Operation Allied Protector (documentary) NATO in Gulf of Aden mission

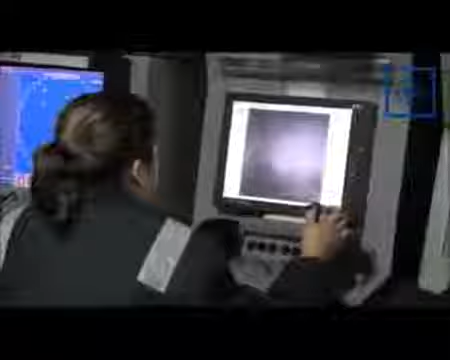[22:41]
in order to detect any kind of surface contact. And, of course, identify them.
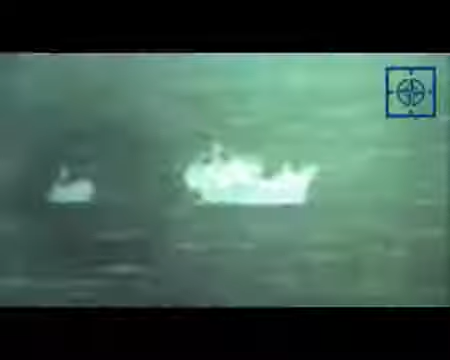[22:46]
All of the attacks are at daytime, normally at daytime.